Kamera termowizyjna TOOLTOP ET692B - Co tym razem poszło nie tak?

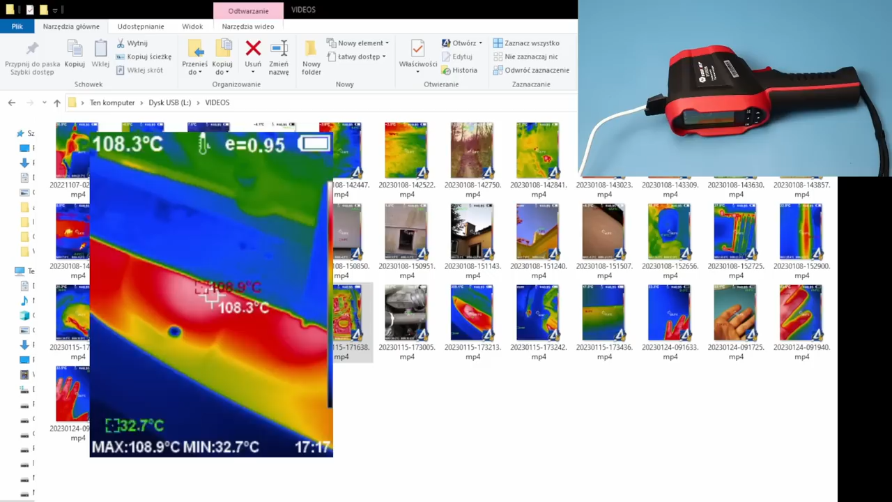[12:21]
On screen: spot 108.3°C, max 108.9°C, min 32.7°C
Wydaje mi się, że obraz na filmie jest trochę płynniejszy niż podczas pomiaru na żywo. No i faktycznie z tego co widzę, plik jest nagrany w 25 klatkach, natomiast nie wygląda to na tyle.
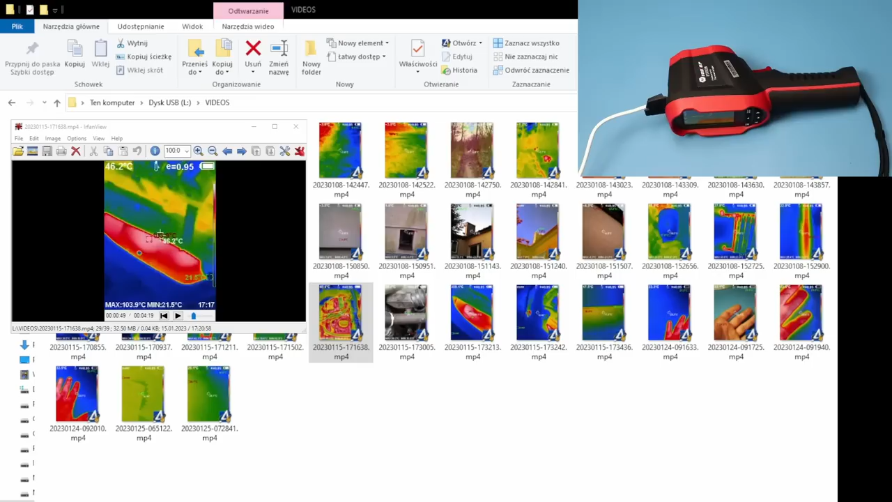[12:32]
Generalnie jeśli chodzi o połączenie z komputerem, przesyłanie plików i odtwarzanie, to wszystko działa tutaj jak powinno. Także pierwsze mocne plus tej kamery.
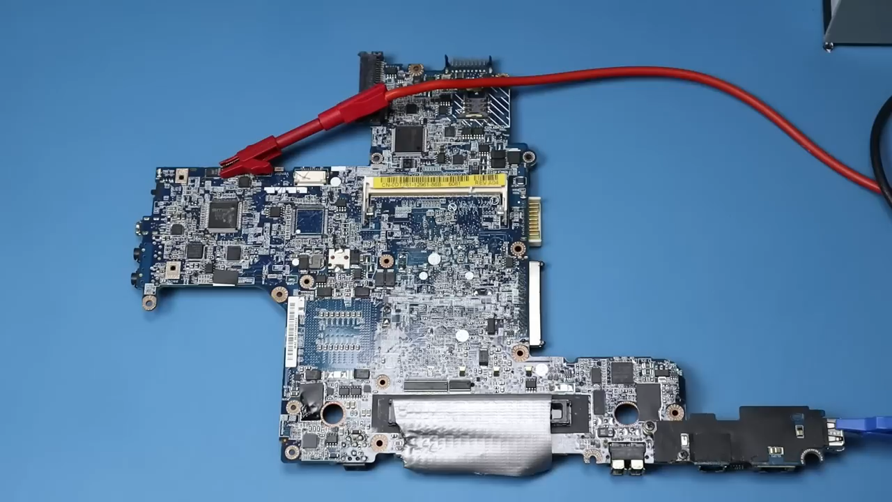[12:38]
W przypadku diagnostyki płyt głównych laptopów, niezbędne jest, żeby kamera termowizyjna widziała cały obszar płyty głównej.
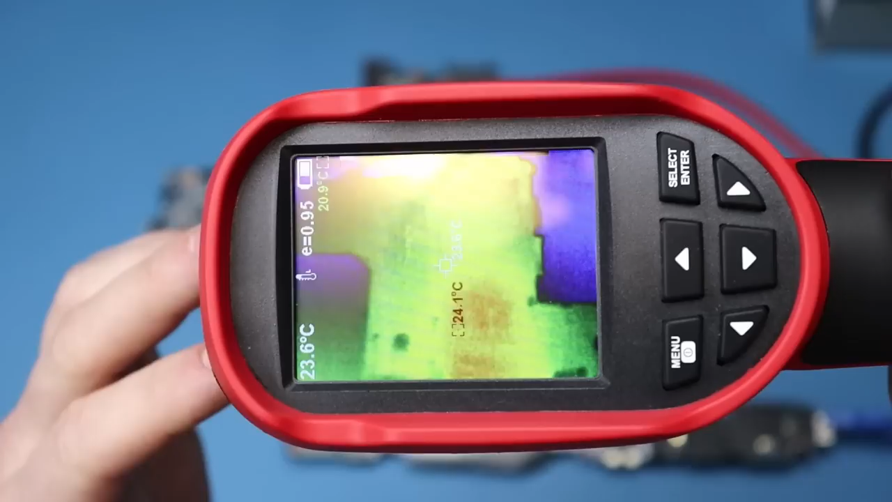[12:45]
Żeby to osiągnąć, musimy ją podnieść na wysokość około 40 cm, ponieważ kamera ma bardzo wąskie kąty widzenia.
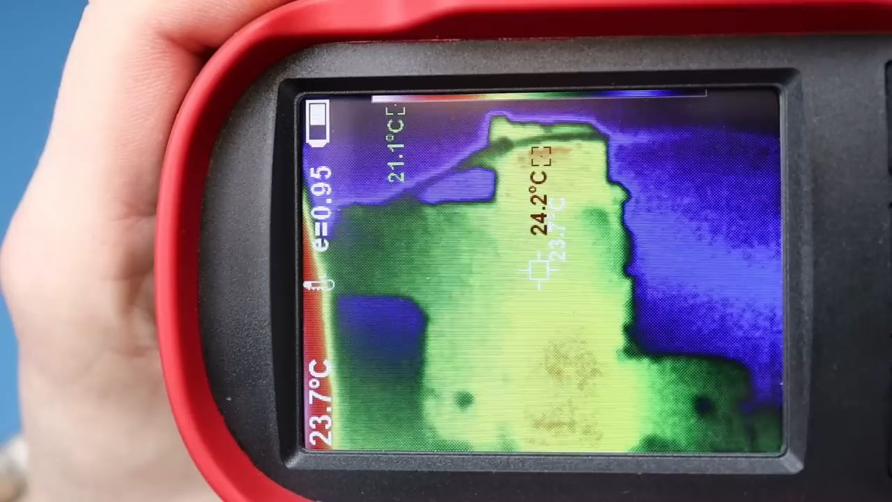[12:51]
Po włączeniu zasilania, no widać, że jakiś element się grzeje, ale nie jesteśmy w stanie z dużą precyzją stwierdzić, który to element.
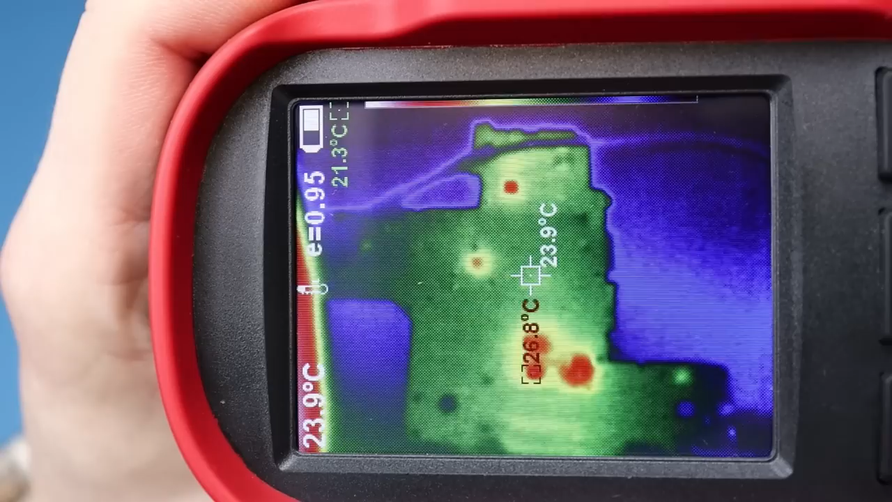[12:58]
On screen: spot 23.9°C, max 26.8°C
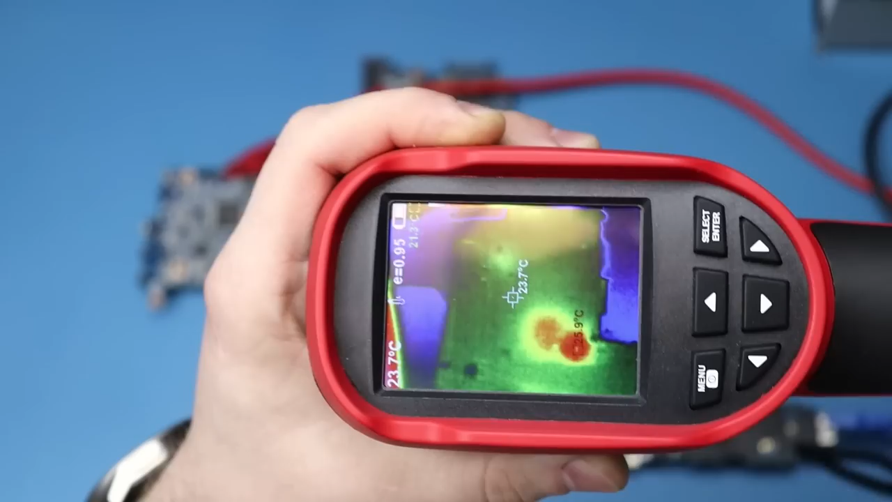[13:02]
Oczywiście zawsze można ją przybliżyć, natomiast wtedy nie jest to już wygodny pomiar. Jest tutaj dużo szukania, to wszystko trwa, a płyta pracuje prawie na zwarciu. Także do serwisu laptopów raczej bym tej kamery nie polecał.
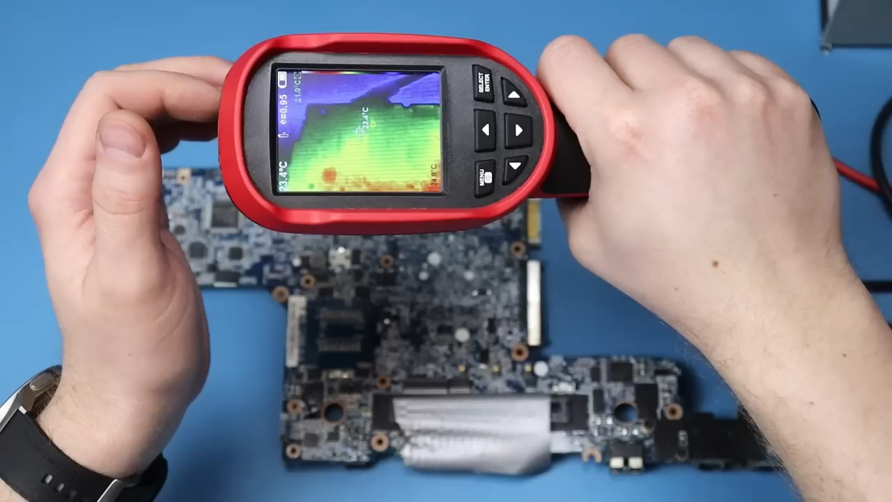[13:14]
Widać też małe grzejące się elementy, no ale tak jak powiedziałem, zbyt blisko trzeba tę kamerę przykładać, żeby miało to sens. Więc jeśli chodzi o taką płytkę nawigacji, ona ma chyba 7 cali,
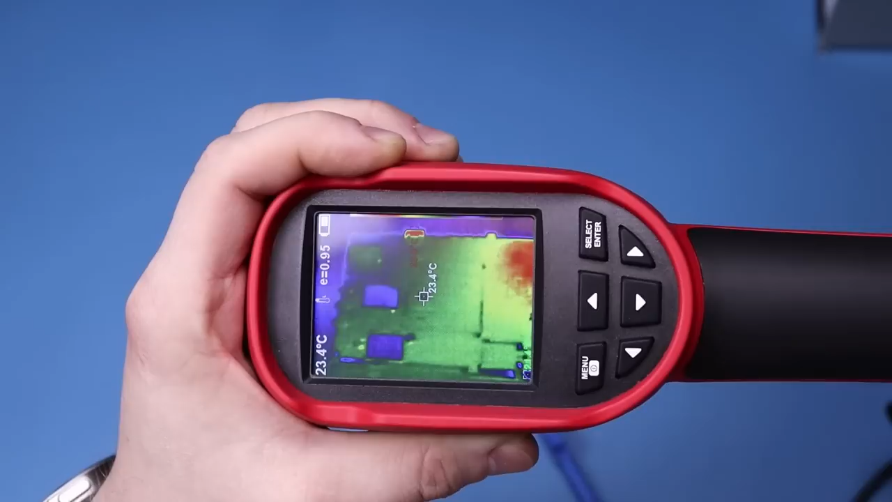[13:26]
On screen: spot 23.4°C
to całą płytę zobaczymy w odległości około 20 cm.
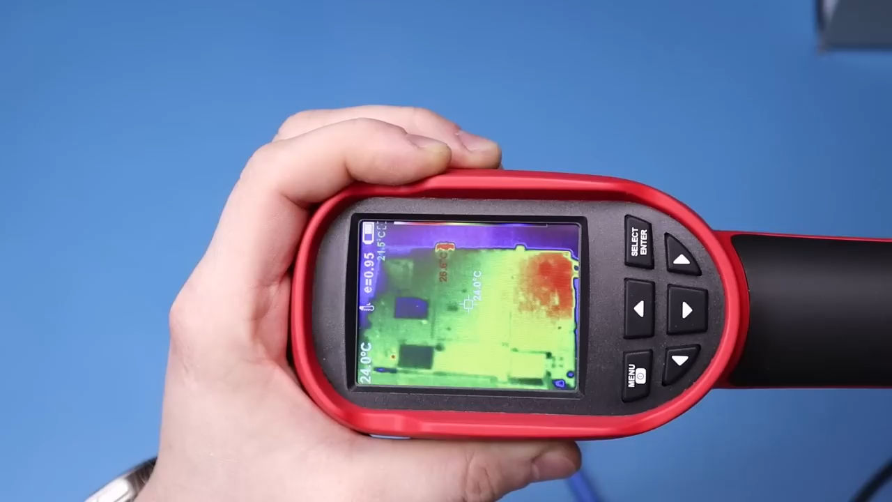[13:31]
On screen: spot 24.0°C
No i tutaj jest dużo lepiej. Jesteśmy w stanie rozpoznać, które elementy się grzeją. W miarę dokładnie tutaj ten element.
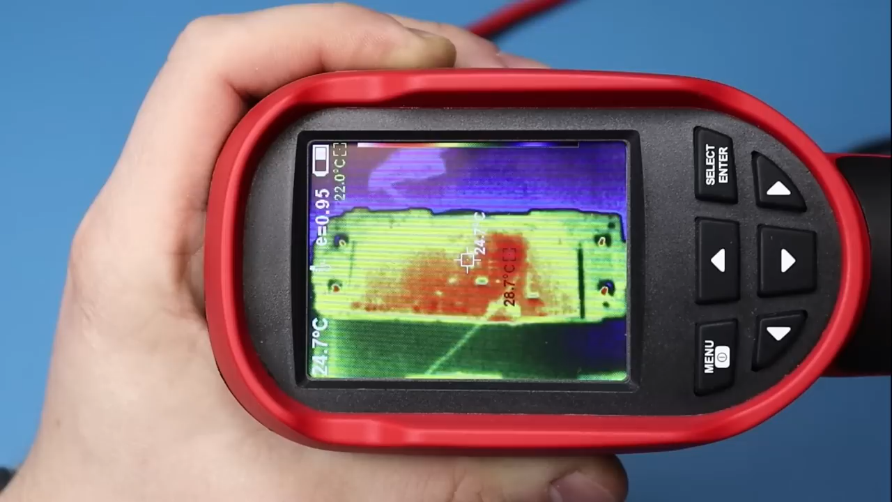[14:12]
On screen: spot 24.7°C, max 28.7°C
Na środku jest 24, także 4 stopnie różnicy.
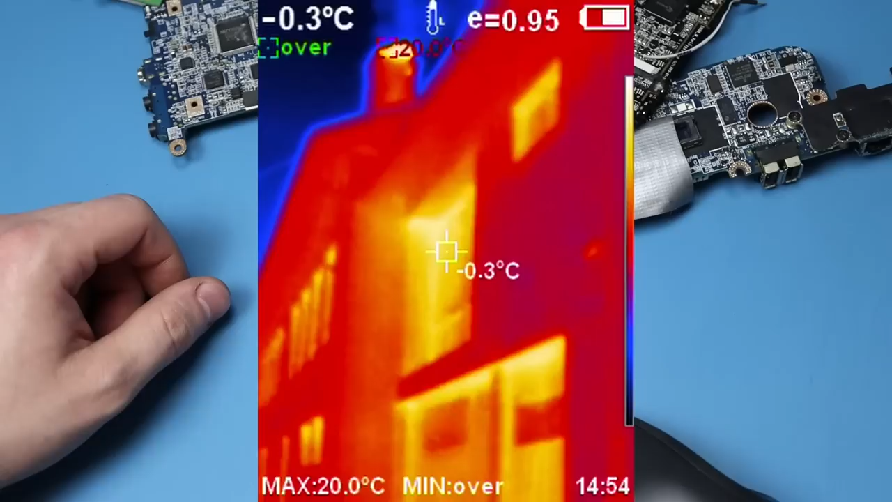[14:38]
On screen: spot -0.3°C, max 20.0°C
Oczywiście taka kamera termowizyjna ma dużo więcej zastosowań. My skupiamy się tutaj głównie na elektronice,
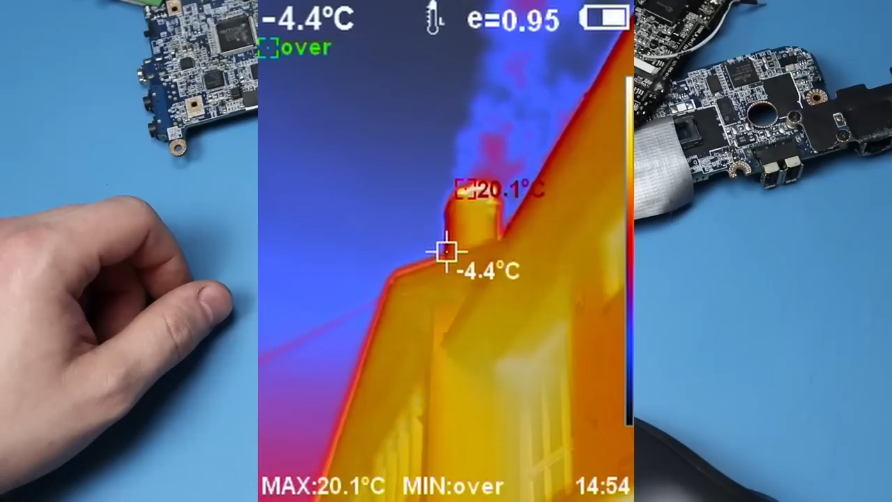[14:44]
On screen: spot -4.4°C, max 20.1°C
natomiast bardzo dobrze daje ona sobie radę przy pomiarze większych obiektów, na zewnątrz,
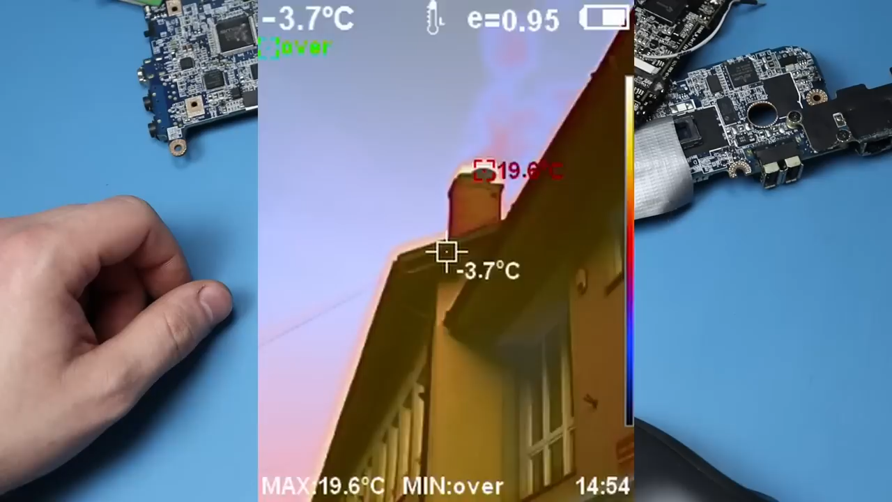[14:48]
On screen: spot -3.7°C, max 19.6°C
do sprawdzenia obecności mozków cieplnych, na ścianach oraz pomieszczeniach. Możemy sprawdzić, czy są gdzieś jakieś nieszczelności, przez które ucieka ciepło.